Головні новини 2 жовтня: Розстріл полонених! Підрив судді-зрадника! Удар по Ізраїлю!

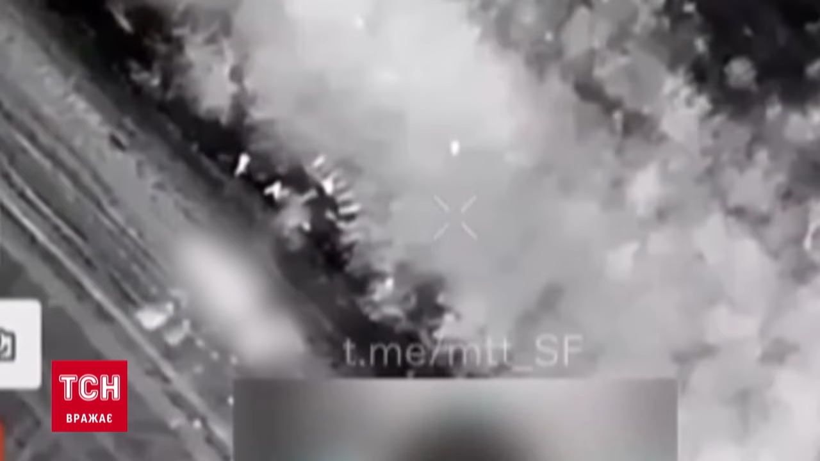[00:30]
Його зафільмував безпілотник на Покровському напрямку на Донеччині. Водночас омбудсмен Дмитро Лубінець відіслав листи до ООН та Міжнародного комітету Червоного Христа.